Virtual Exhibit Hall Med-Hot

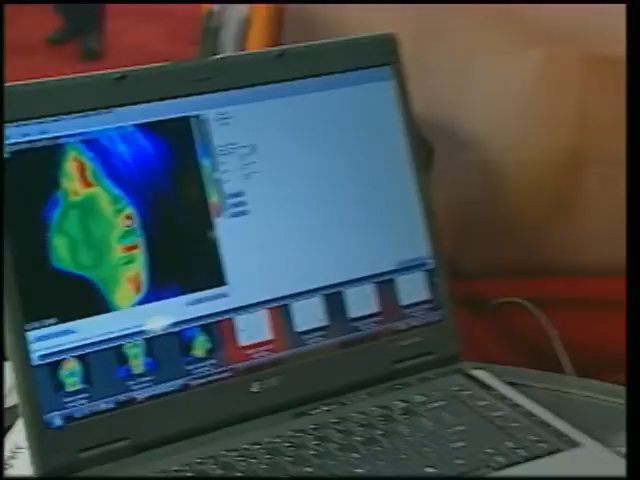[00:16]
It's a technology that detects the changes in the physiology of the body.